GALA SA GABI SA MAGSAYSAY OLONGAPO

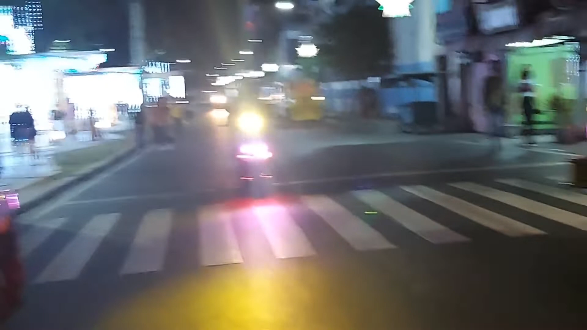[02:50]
Ano mo mapapansin nyo, ang laki na ng pinagbago.
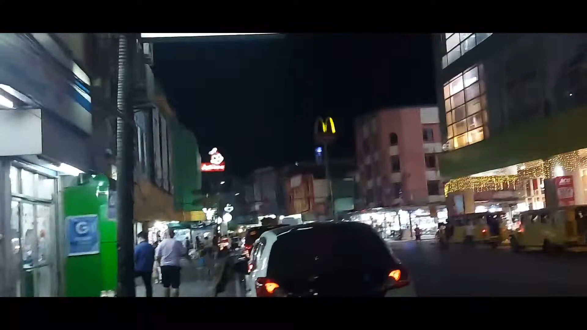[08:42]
Buhat sa kanto dyan hanggang doon, noong araw, puro bar yan. Ngayon, wala ka nang halos makikita na bar dyan.
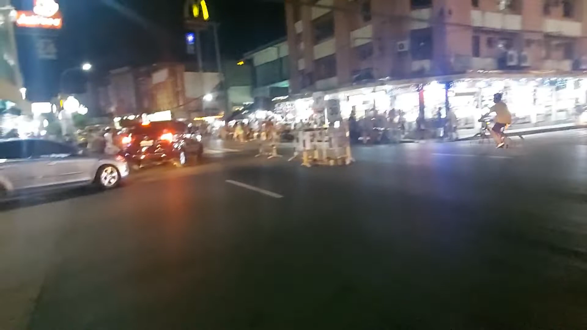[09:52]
Tapos, ilang isang dekada lang pinalitan naman ang SM Mall.
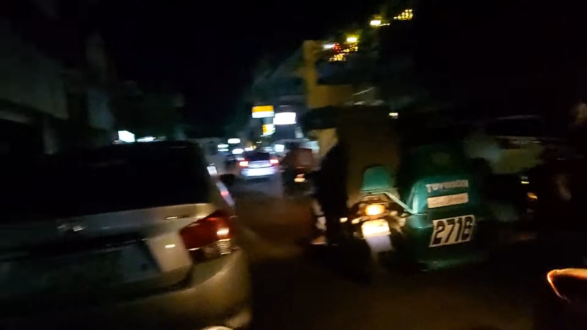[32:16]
tayo, baka tayo maipit. Yung tinatanong ni...
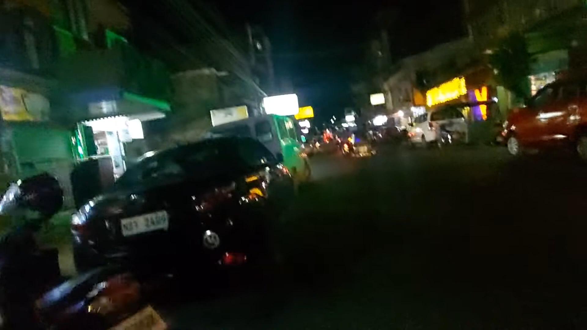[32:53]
Ano yung pinabang? Ano? Babang nga eh. Busy. Busy bar.
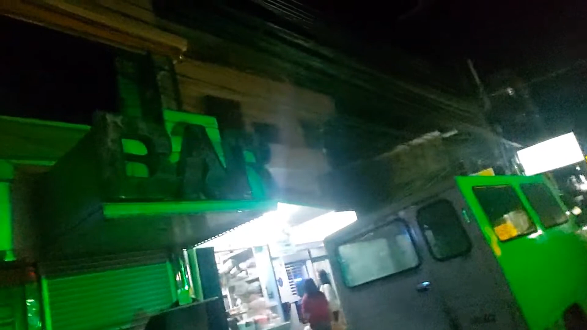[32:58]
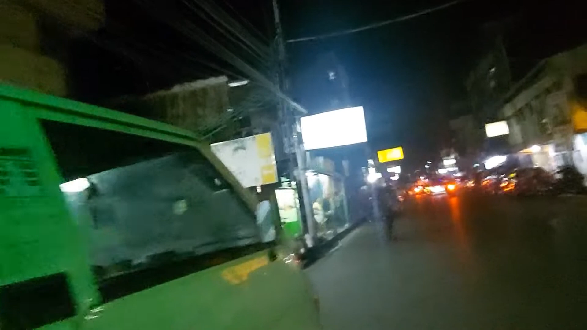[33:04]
Shout out to Lola Tracker, ano? Ito dati, kung nakikita mo yung yolo na yan, yung may yung kulay dilaw, yan dati yung ano, Paxi Lady. Yan, tawid tayo para makita. Ayun, no?